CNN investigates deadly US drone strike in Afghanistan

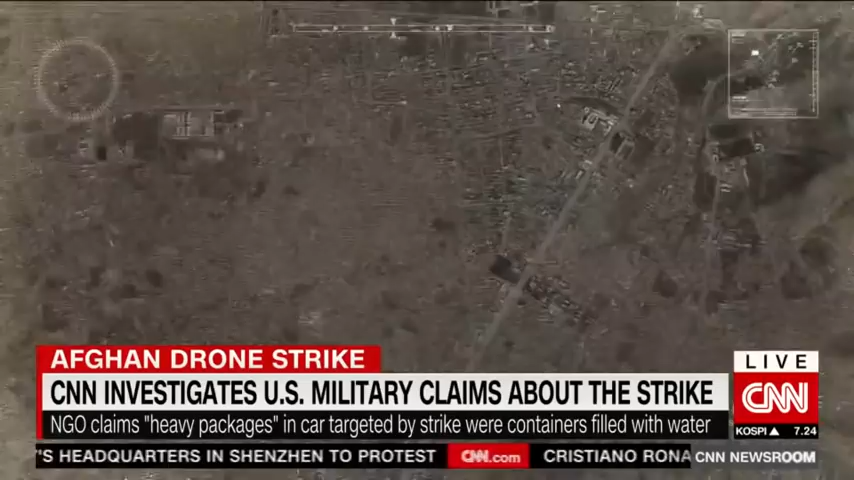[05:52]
military says around the same time, drone footage showed the driver loading heavy packages with other men into the car,